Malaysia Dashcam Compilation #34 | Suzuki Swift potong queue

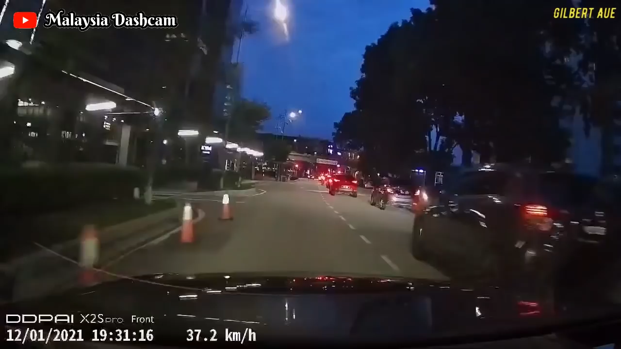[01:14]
Sebuah kereta Honda City yang tidak pasang lampu melulu tukar lorong ke kiri dan menunggu trafik light di lorong yang salah.
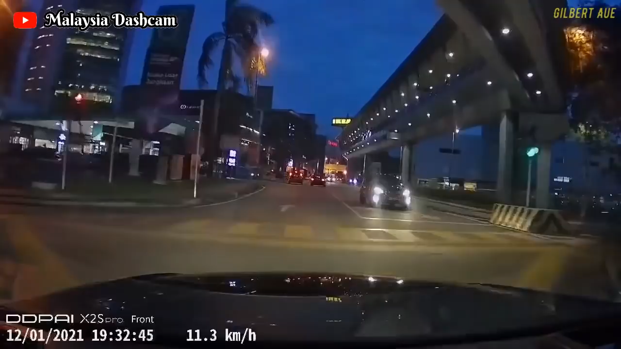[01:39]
Seorang penunggang motorsikal bawa motor sesuka hati dan memotong secara berbahaya.
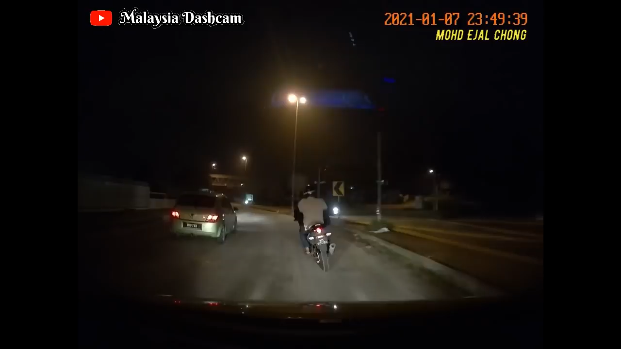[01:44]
Dikatakan owner dah bagi horn, lepas tu dia terus tunjukkan jari isyarat lucah dan owner pun dah buat report polis.
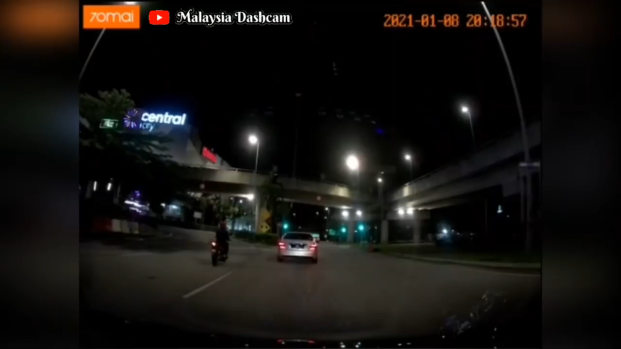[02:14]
Dua orang penunggang motorsikal naik motor secara bertindang macam ni sebenarnya boleh membahayakan dirinya sendiri dan juga boleh menyusahkan orang lain. Kereta Azhar ni langgang lampu merah.
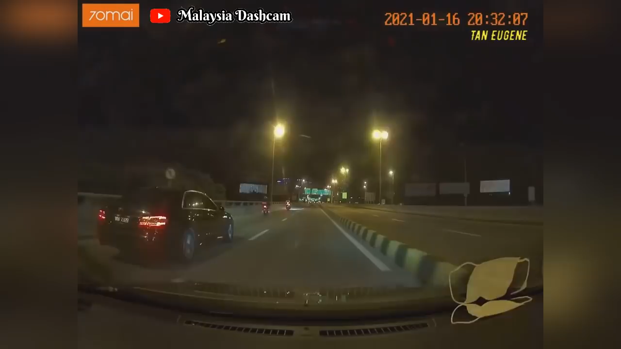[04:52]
Tindakan kereta Lexus merah yang menukar lorong untuk masuk ke laluan exit kiri secara last minute sangat berbahaya kepada pengguna jalan raya yang lain.